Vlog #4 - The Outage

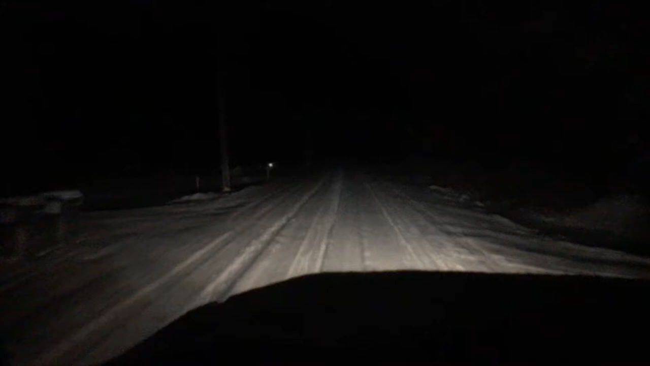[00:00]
well it's a little before 5 a.m. and as you can see the plows haven't even touched my road all night so it should be a fun 130 mile drive into work this morning check in later with all you